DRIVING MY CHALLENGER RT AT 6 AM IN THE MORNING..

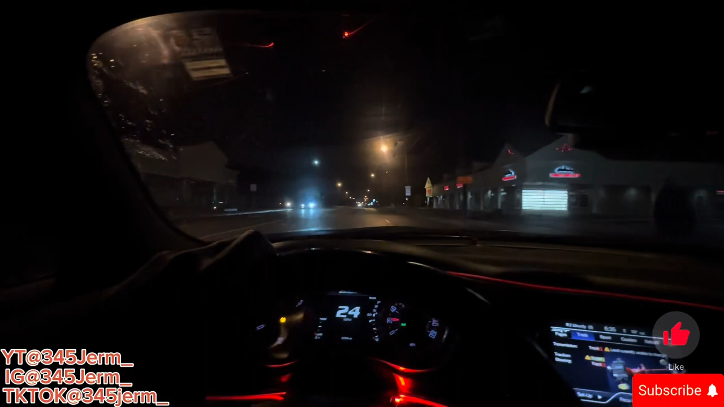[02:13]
This bitch is, bruh, yo, this bitch is shit. Yo, my motherfucking tire is bald. I can't get no fucking pull on this bitch. I'm sliding, y'all.
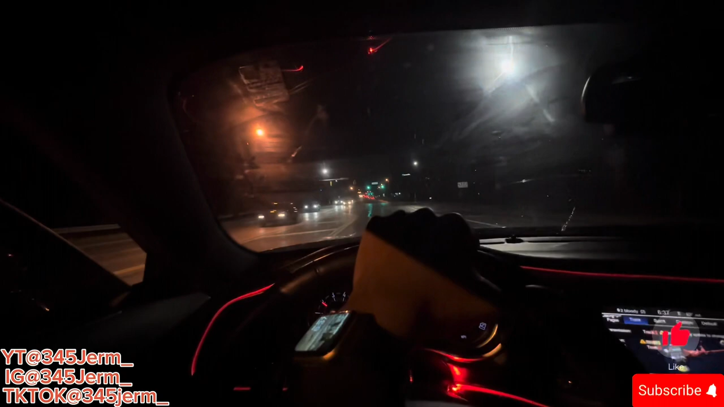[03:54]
I think this bitch is, y'all. I ain't gonna lie. Think this motherfucker about to get loose on the E-way or something? My tires are so bald, y'all, man. I don't know. This wet ass ground.
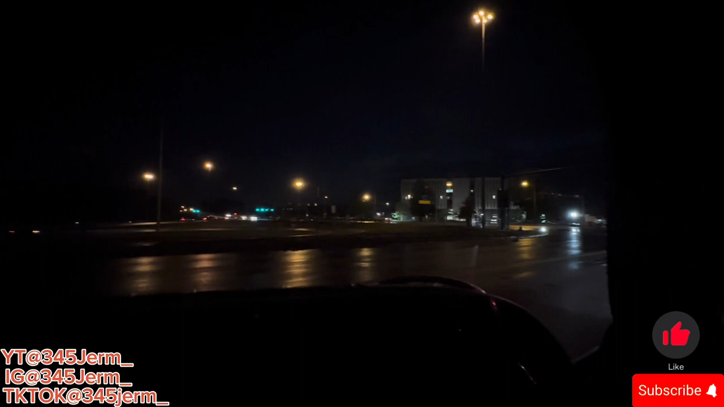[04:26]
You know what I'm saying, man? So everybody that I'm around getting their ass up to go get their money a little late. It's only 6:30 in the morning.